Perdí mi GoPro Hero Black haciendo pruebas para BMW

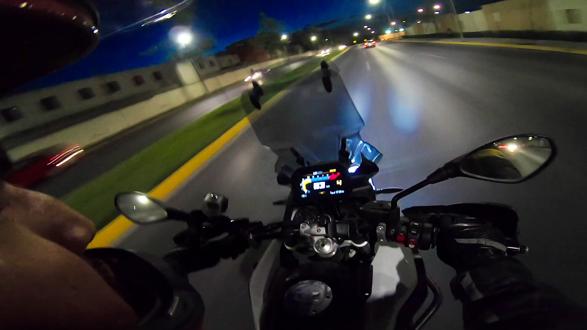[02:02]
con la 7 y también con la caja, con la 4 sin embargo creo que no puse bien la cámara fija en la caja o en el top case y en algún momento el recorrido se me cayó el recorrido lo hice de noche, bueno estaba oscuro, eran como las 8 y media de la noche lo hice, recuerdo haber visto que ya cuando salí de mi colonia y tomé una de las avenidas grandes entonces vi en el espejo retrovisor de mi motocicleta el destello rojo de la cámara que iba grabando entonces seguí,
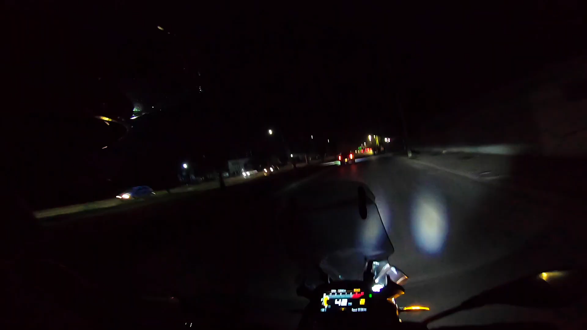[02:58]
pasé por lugares muy solos que pueden ser un poco peligrosos los estarás viendo aquí en las imágenes del video
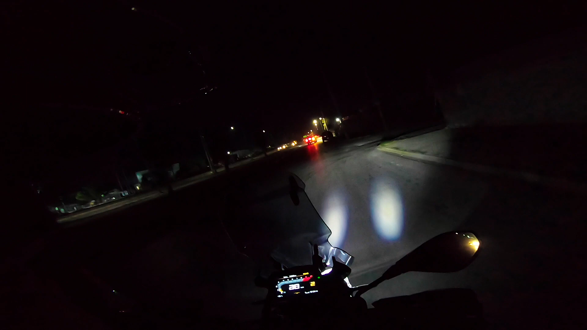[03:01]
encendí mis luces exploradoras iba buscando por ahí en el suelo abajo iba un poquito lento pero bueno, tratando de fijarme en el suelo lo estuve buscando ya para mi segunda vuelta ya por terminar la primera vuelta de búsqueda yo tenía pensado hacer unas dos o tres vueltas de repente se me atravesó una señora en su carro se había metido en contra por una calle y se me atravesó ahí dije,